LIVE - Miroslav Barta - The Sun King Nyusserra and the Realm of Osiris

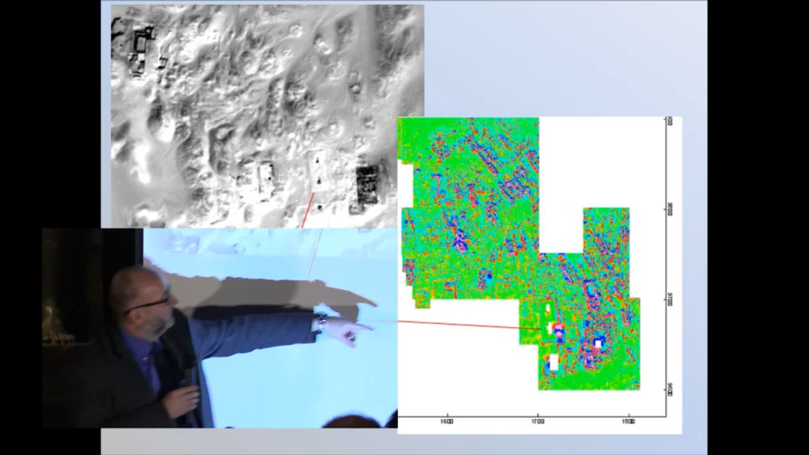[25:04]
This tomb belongs to Hetepi from the time of Djoser, which is this tomb.
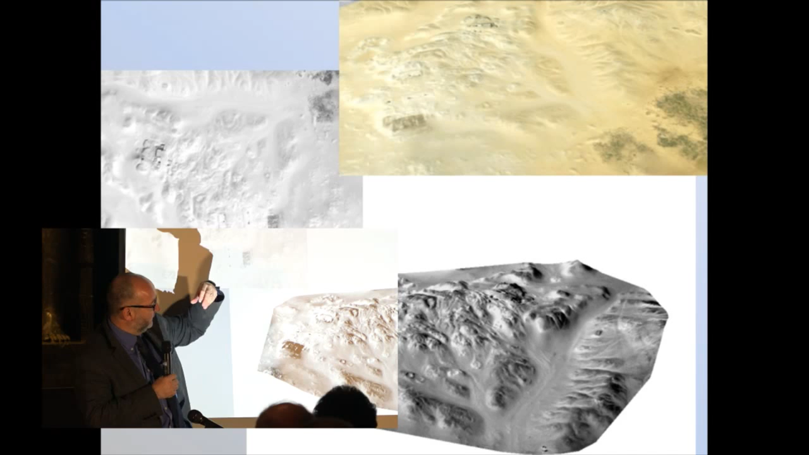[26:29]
black and white, and 3D image. You can notice that there are principal tombs on the peaks of the hilltops, and to each of one is leading from the lake of Abusir an access route. And these are artificial because along them we found residues of chaotic activities.
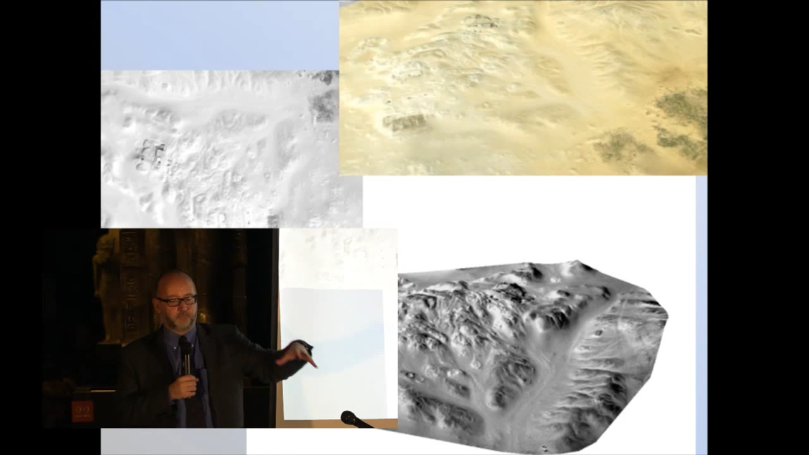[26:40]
And you can, with mathematical models, you can clearly say which access routes are artificial and which ones are natural.
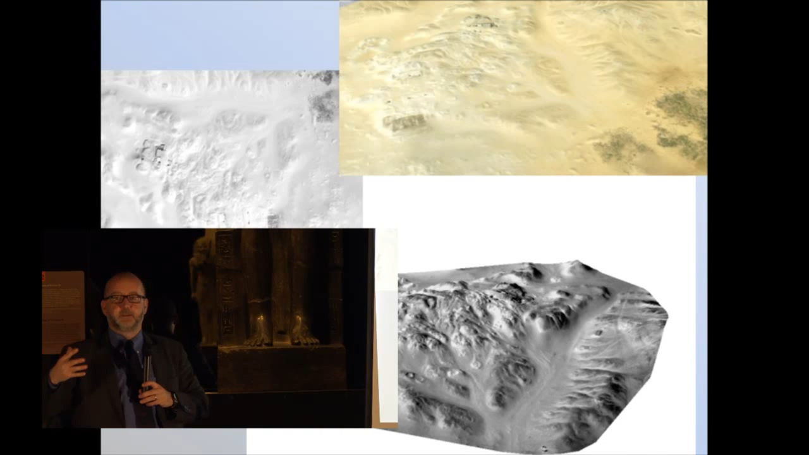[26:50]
So this is maybe one of the
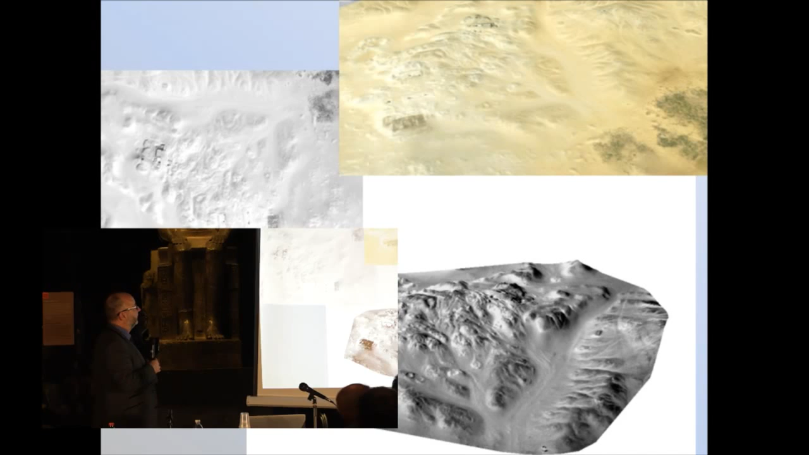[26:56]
earliest
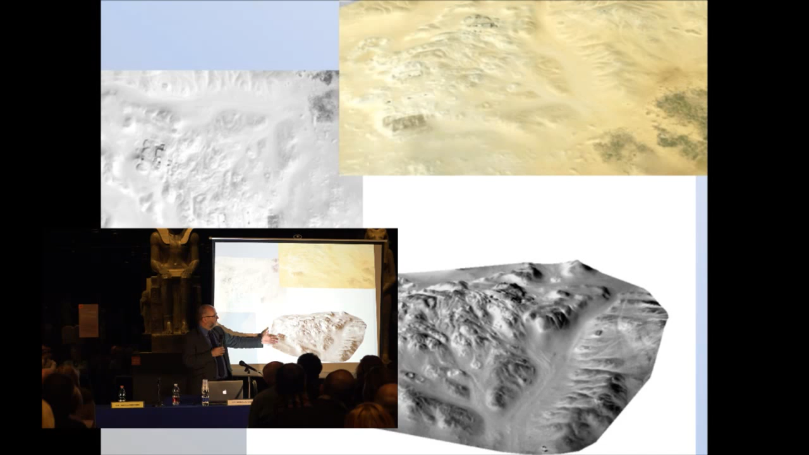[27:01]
or oldest examples of artificial access routes mapped in an ancient Egyptian cemetery. And to make it more fancy, this is the complete three-dimensional,
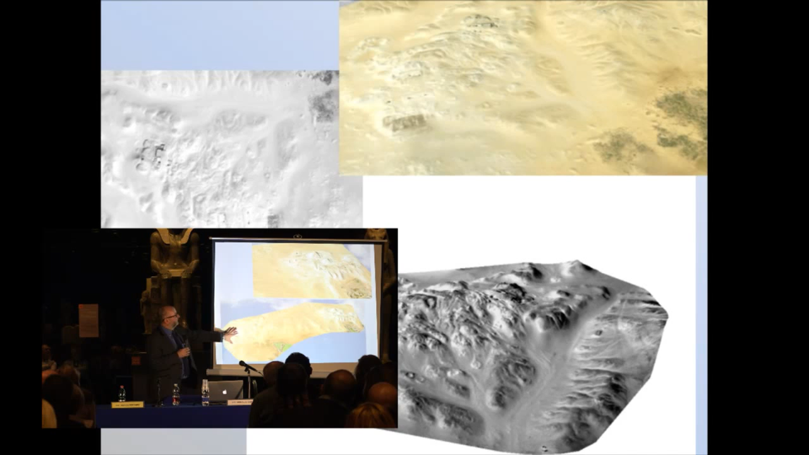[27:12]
it's not a model actually, it's really reality of the site.